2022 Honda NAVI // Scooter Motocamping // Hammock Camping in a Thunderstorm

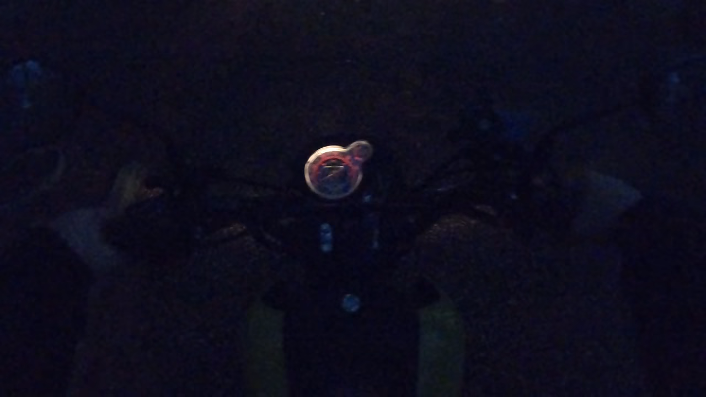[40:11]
And here's a perfect example of the really weak headlight on the Navi at idle.
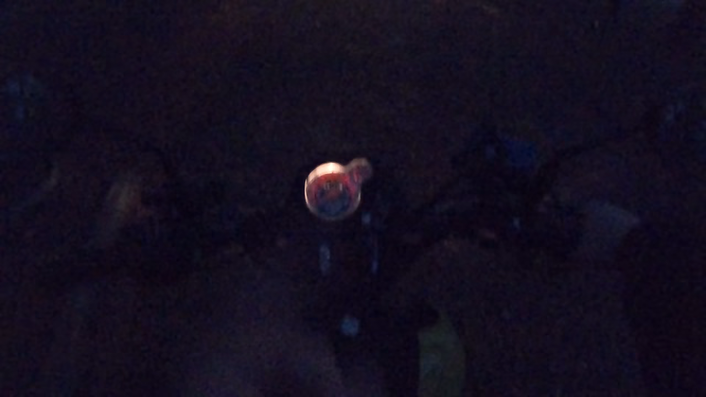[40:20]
So that's why I'm switching it from AC over to DC and put some LEDs in this bad boy.
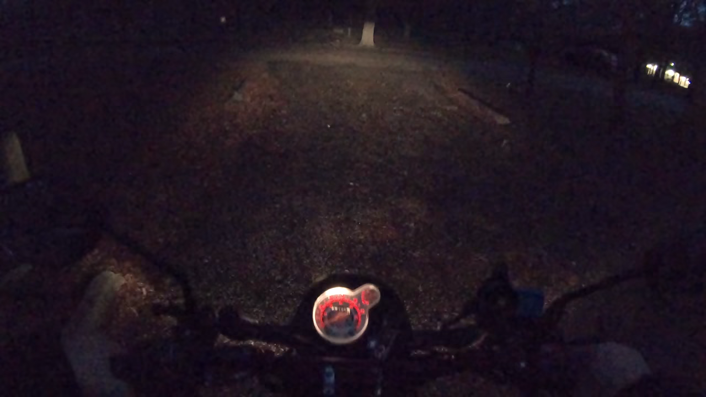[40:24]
You get above idle, it's okay. But even then, it's just an incandescent bulb.
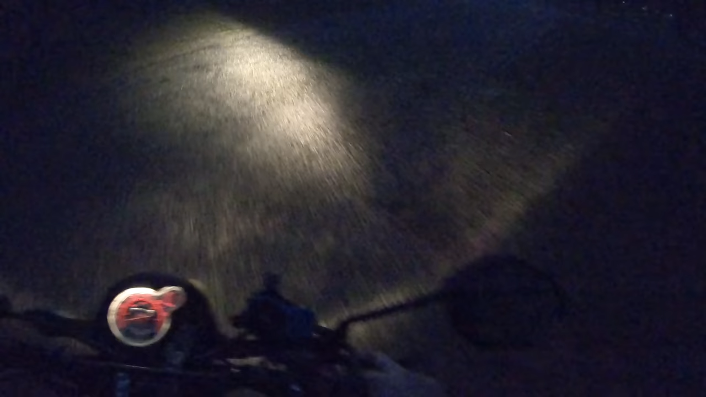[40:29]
Halogen. Not the greatest.
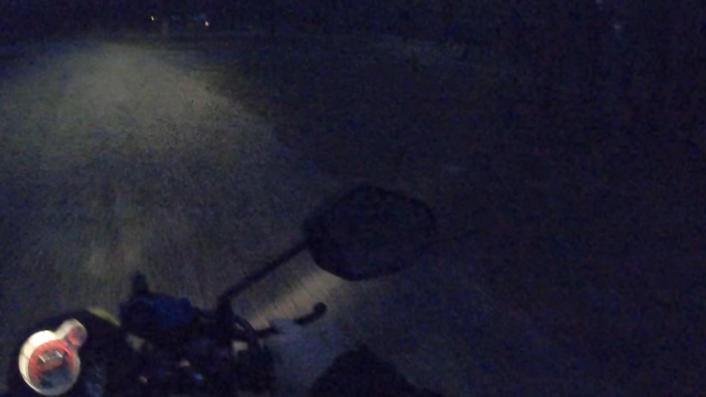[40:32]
LED is going to put a lot more light out. Less heat, less power. Win-win. So here's the high beam.
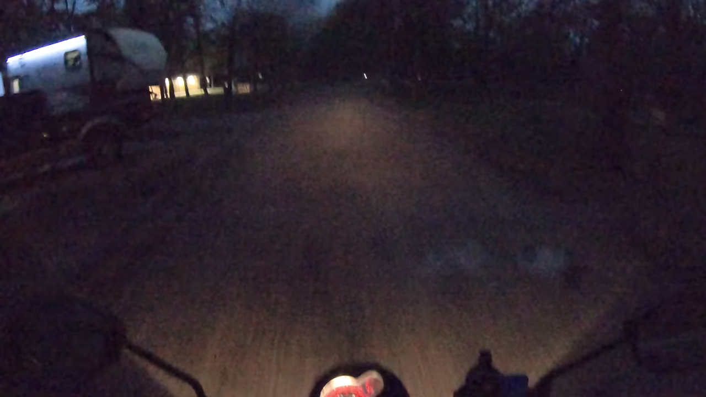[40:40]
Doink. Not much brighter. It's just further through.
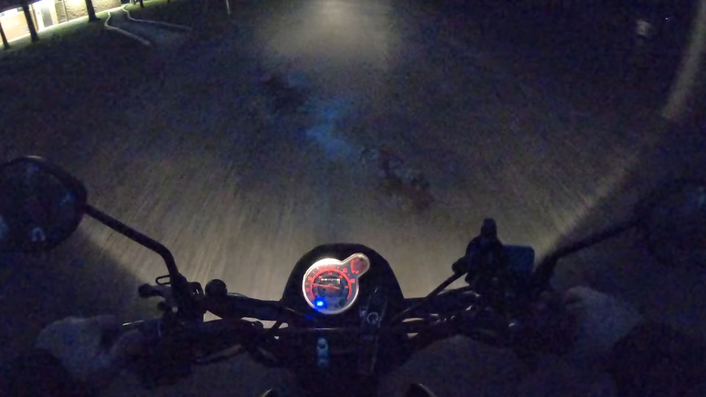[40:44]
Still pretty yellow. Actually, the low beam's got better coverage. These 35-35s, they turn off the low beam section to save power. That way, you're not pulling double. Ugh. Well. So, there's a fuel station just down the road a piece. So that's where I'm headed. I think I am.
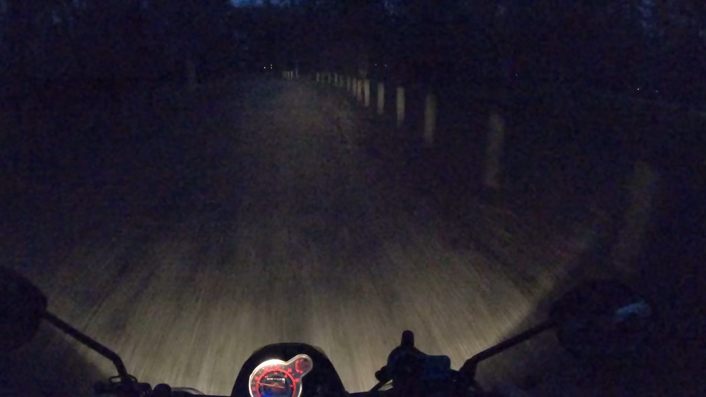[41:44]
So, the high beam reaches out further, but it's not very bright. These are old school halogen lamps. Not even bright ones at that. How do I get out? Just going circles. There it is. That's the out, right? Right? That's the out, right? Is that the out? Yeah, that's the out. Do-do-do-do. Bump-de-bump.
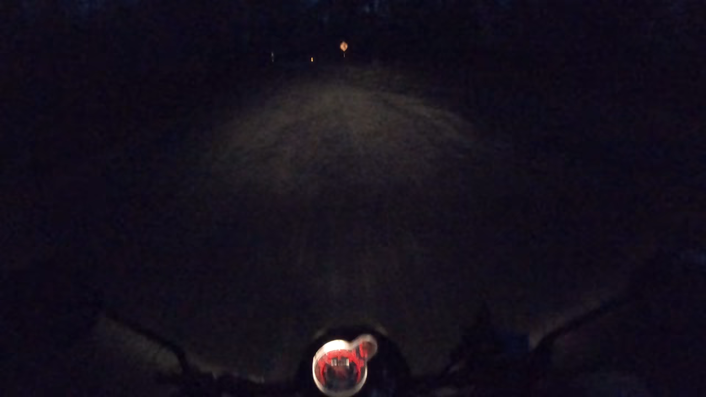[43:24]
It'll be much brighter. But, I'll probably put something down here by the bottom corners, filling, you know, to give a little bit better visibility. Over there by the fuel would be good as well.
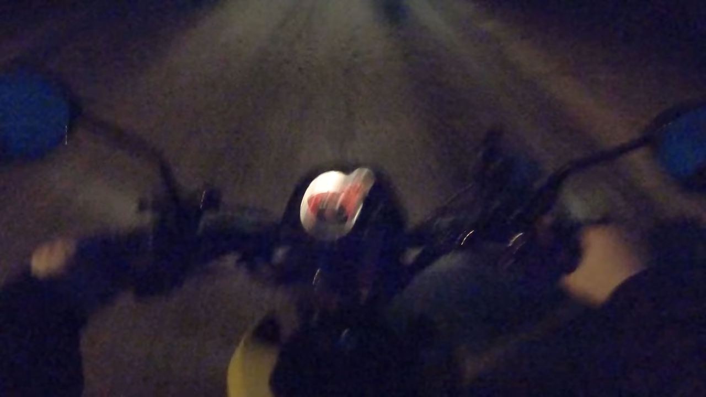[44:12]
Yeah, that thing's kind of hard to read. The whole center of the gauge is just dark. I don't know if you guys are seeing that.
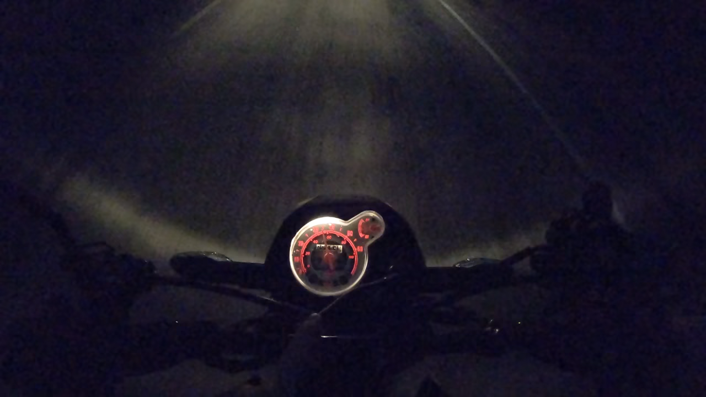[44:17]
I'm trying to look at this traffic endpoint down at the same time. It's not real good. You've got a real bad headlight, dude.
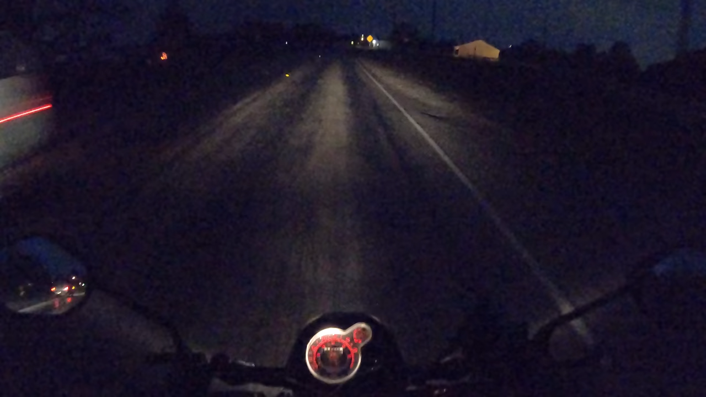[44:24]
Flagging down spaceships on one side and nothing on the other. Uh, yeah, that's hard to read at night.
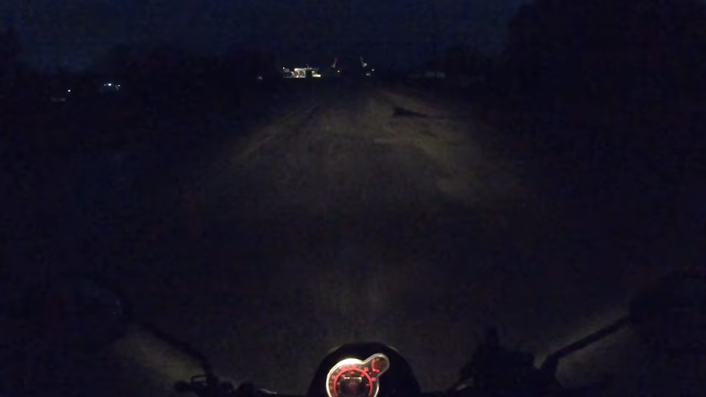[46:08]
Now, the last time I was through here, this was under construction. And there was this giant pile of gravel right here in the middle of the road.
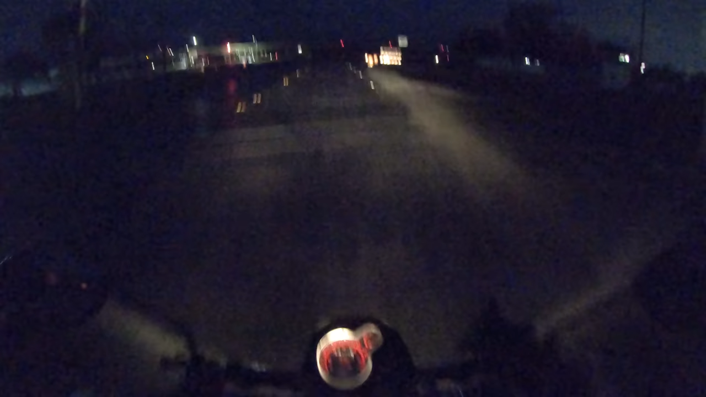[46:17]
And, uh, I had to divert off around it.
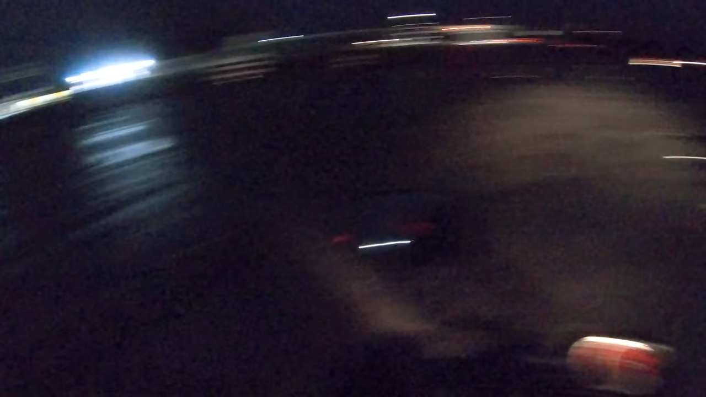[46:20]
So, it looks like they've gotten this intersection done. And I just overshot my turn. And I'm going to do an illegal UE. Because I don't know where I go in now. Look at this. It's dark. Okay. Still can't see shit.
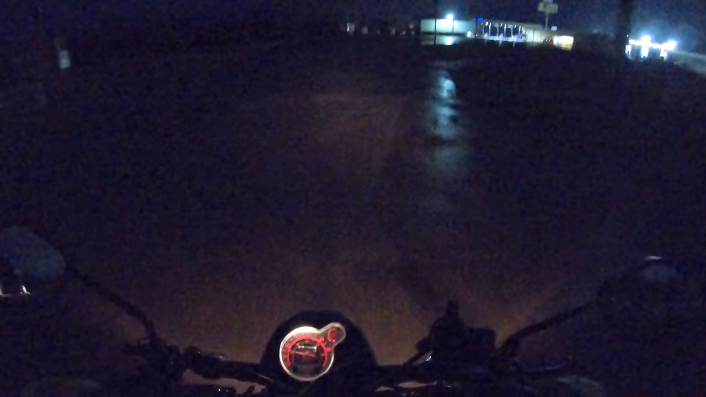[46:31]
Can't see shit. Too much glare from those lights. Is it a curb in front of me? Is it a hole? Is it a Grand Canyon? Ooh, well. Yeah, so you can't get through. So, this is the wrong lot. So, I don't know how you get to that. I guess I'm going to go around the long way through the truck entrance and, I don't know, sort it out.